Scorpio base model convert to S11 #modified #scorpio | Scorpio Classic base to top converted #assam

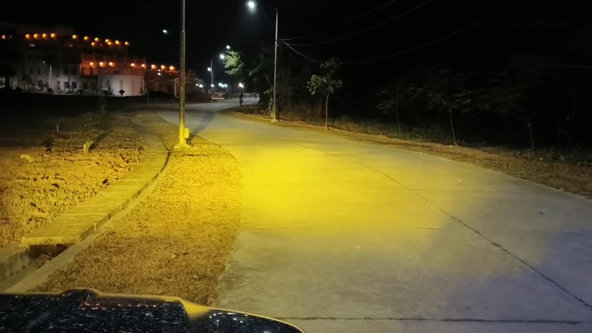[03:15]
हैं अभी यह yellow वाली ठोग कर रही है जैसे ही मैं इसको एक बाद आफ करके on करता हूं तो यह नॉर्मल ज कर दिया तो यह फिर से फुल यलो में आ गया तो वही है यह teen mode से और इसका जो अपर भीम है ठीक है वही मैं दिखाता हूं जो है मैंने deeper और अपर डोनों कर